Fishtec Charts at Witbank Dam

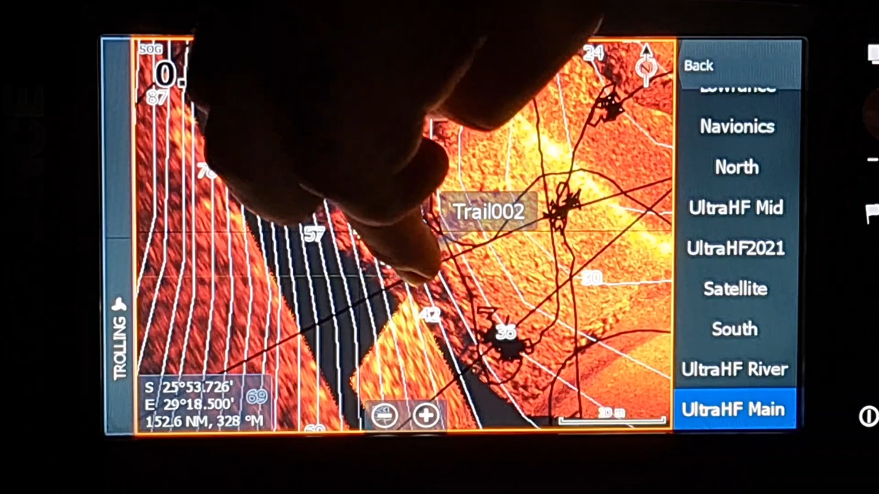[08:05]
there it is there's a 45 mark actually i think that's where we what am i doing now that's
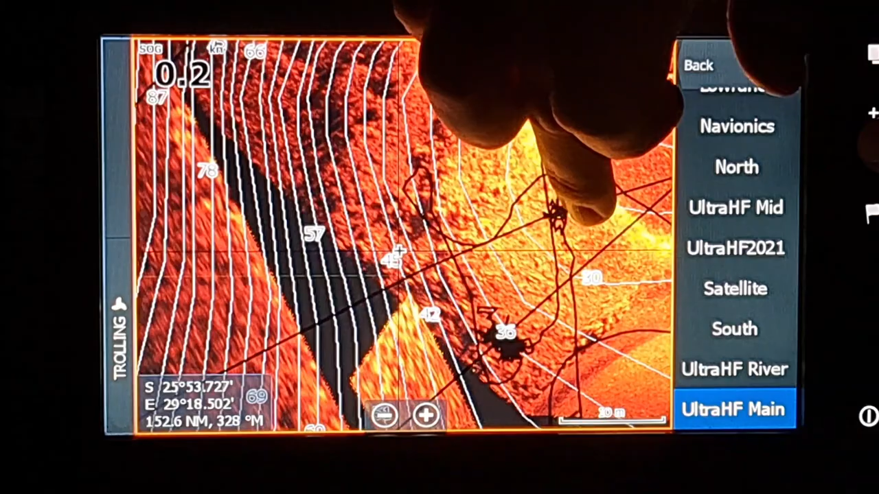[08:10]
actually where we got more success over there park the boat over there and um and we cast there in the 45 foot now 45 foot is quite deep that's probably about 12 13 meters so what we were doing we were fishing craws and on a little texas rig and you would just cast it out there and let it sit for quite a while to get down remember you're also fighting
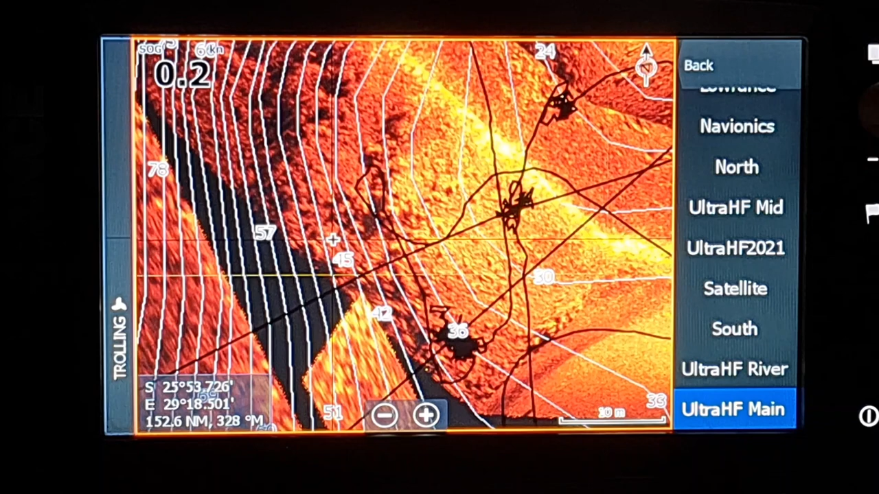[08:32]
the the wind and call it a current from the water that's coming down that side so you literally just cast it into that 45 foot of water let it drop right to the bottom and we
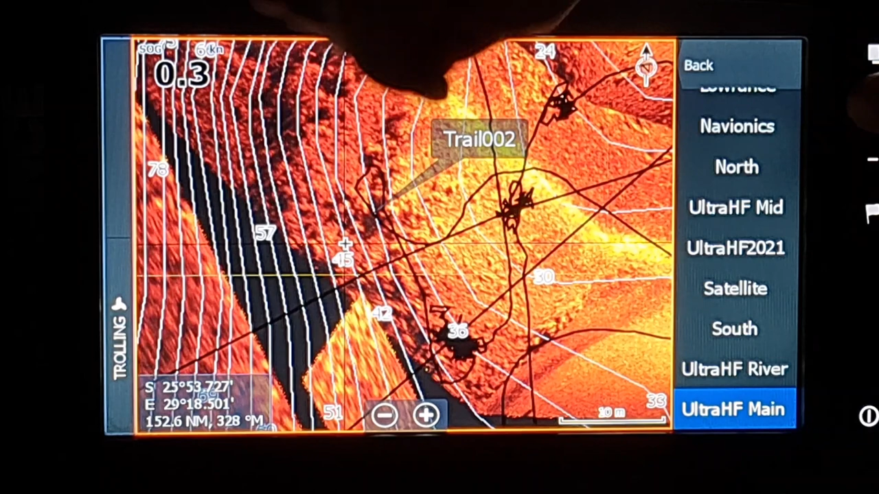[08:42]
literally dragged it across the rock there and we got a lot of success a lot of fish not a lot of big fish but we we got enough fish to to fill our bags every day which
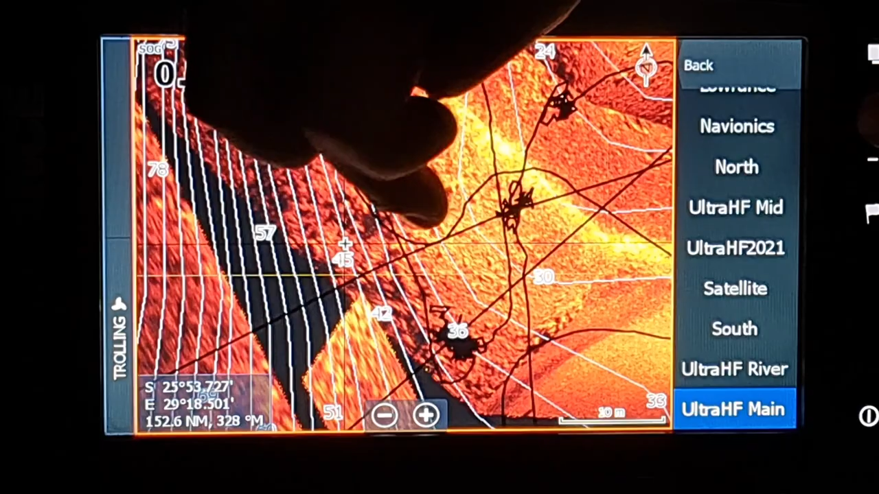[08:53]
was quite nice and i think there's so much rock around here so these spots reload quite a bit
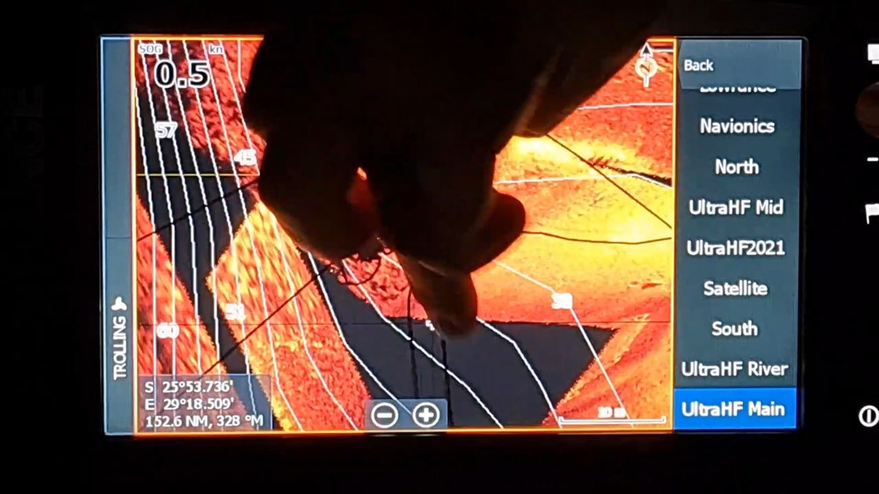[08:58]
because there were some boats that were sitting on this point here and hogging the spots because when we
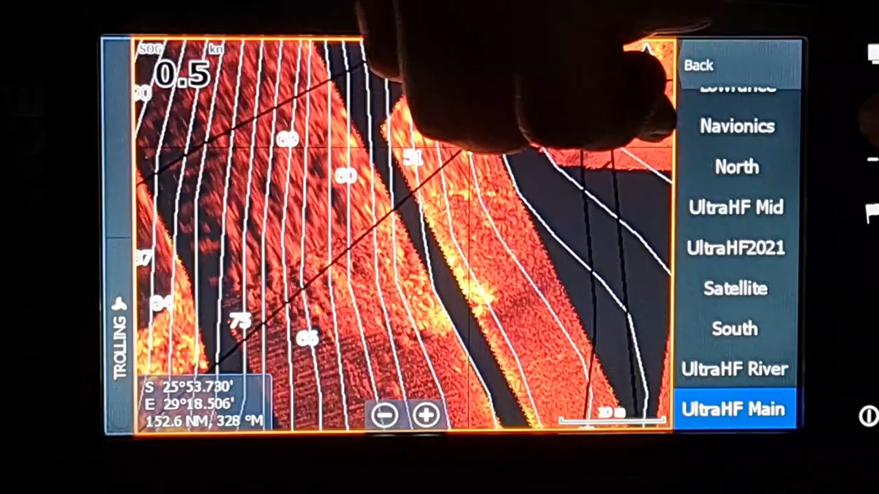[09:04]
were fishing over here where i've explained to you earlier um over there
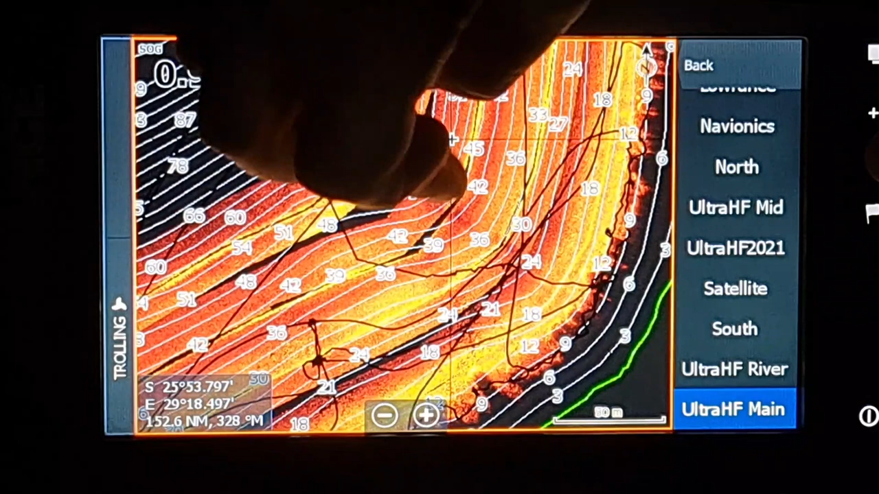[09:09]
we could actually see this spot and we saw boats come in and go come in and go and then the one
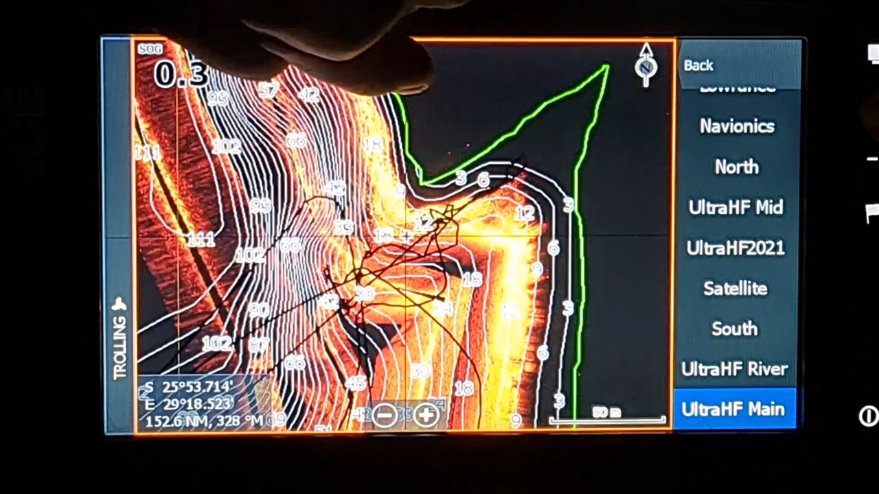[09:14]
day it was empty we went in there and obviously we saw the reason why there were so many boats
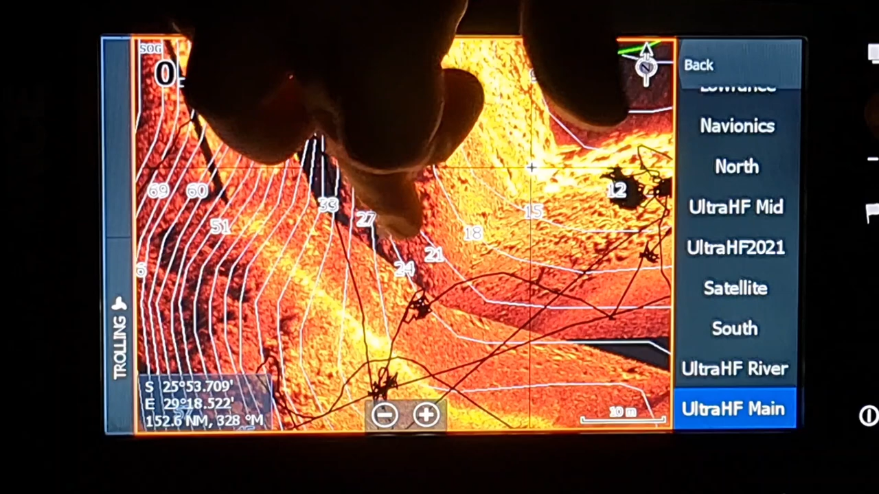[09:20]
there because they caught all their fish some of the boats also positioned themselves on about the 40
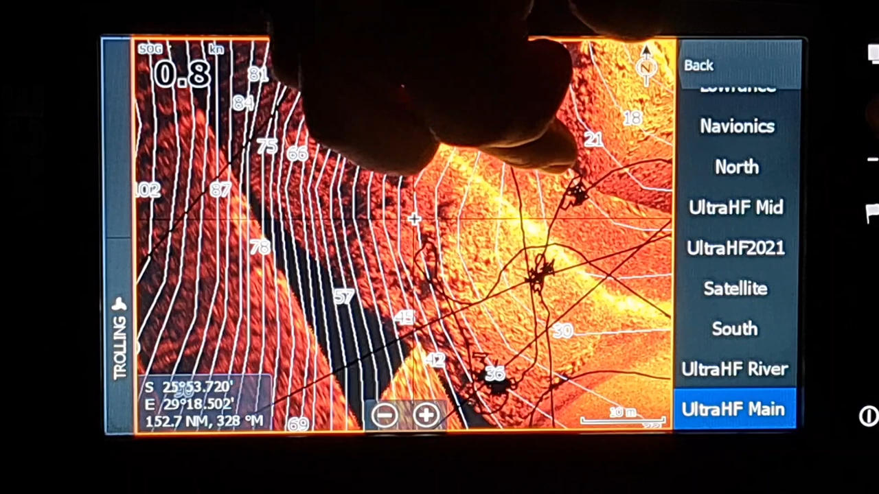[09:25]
45 foot of water and then they targeted the shallow rock over here uh where we were actually sitting so you could actually fish it both ways and i actually saw two boats actually doing it that way probably from the same team um anyway so that that's what we did the uh
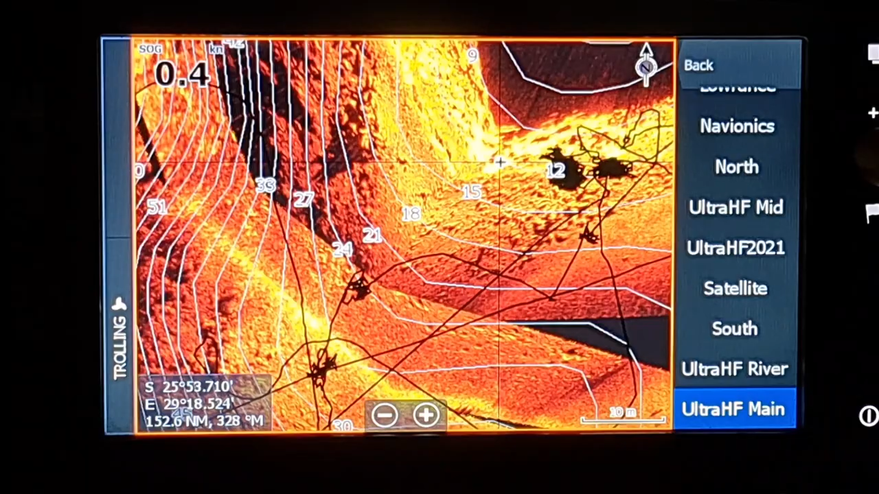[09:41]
On screen: speed 0.4 kn
close to the dam wall side um fishing the the isolated rock and then i want to show you another area last little bit which was quite interesting i just want to get my
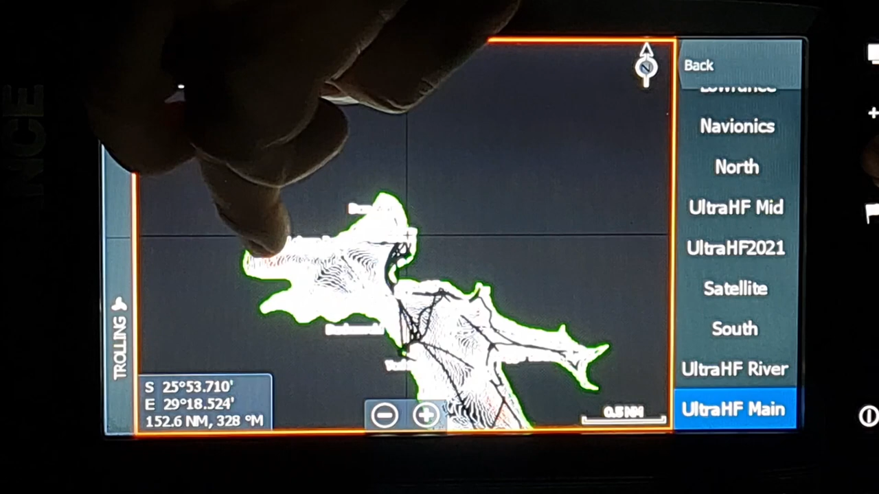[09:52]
bearings here now um i think there's the yacht club it was
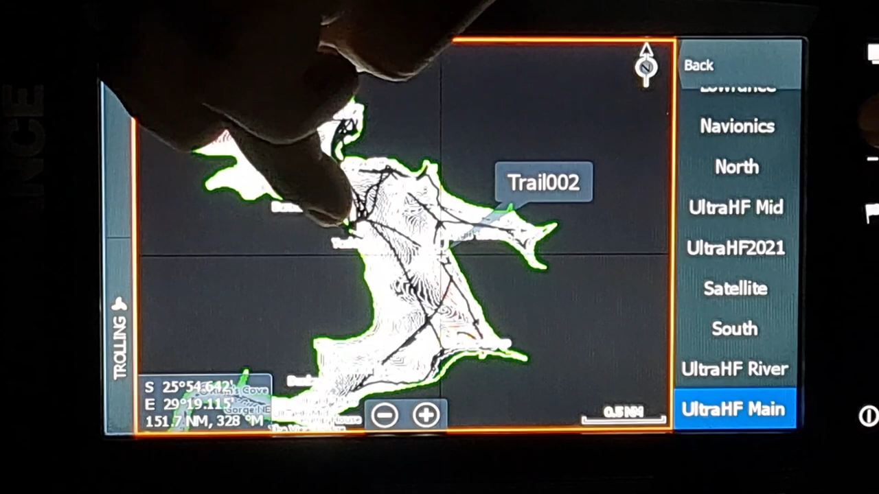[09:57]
around yeah okay this was a very very popular um we'll call it point slash bank a lot of the boats were sitting um in and around this bank
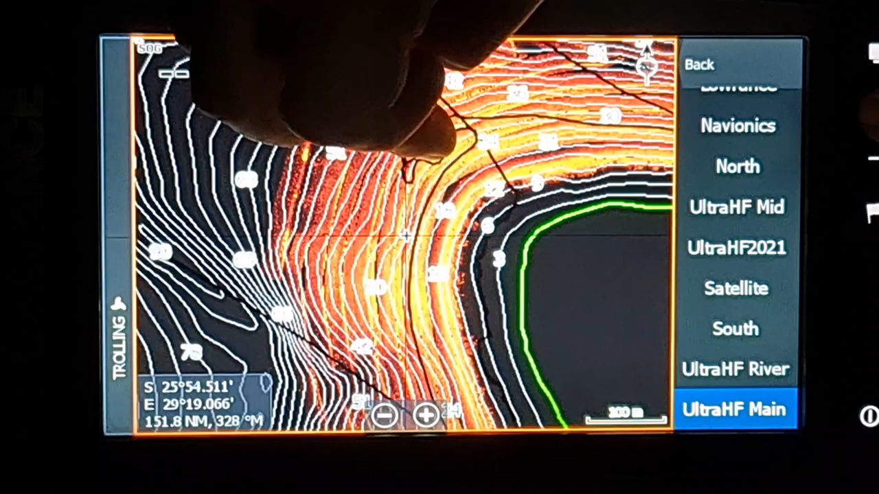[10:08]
over here there's a lot of reeds there and then also off the reeds um in
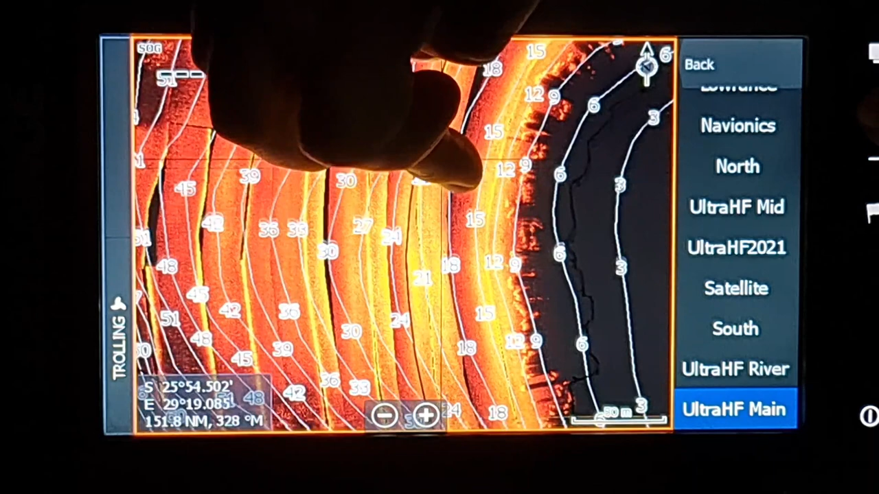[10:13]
i would say it was about 20 foot of water there was some um i think it was chikamba weed or some sort of water grass but also isolated islands of them and the guys were catching fish
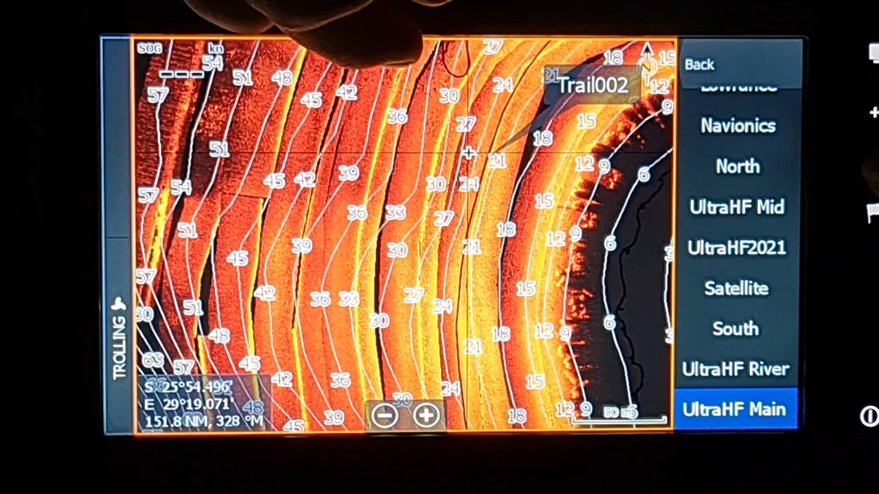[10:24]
there it was not so much about the the grass and the weed but what was below the grass and the weed and it's the rock over there um so now a lot of the guys even ourselves we positioned our boat around about there and we fished here towards the um the reeds on the bank there and we got quite a bit of fish there but also as the day progressed and the fish obviously moved up and down there you can see there's a lot of rock here um it gets quite a bit deeper although we did catch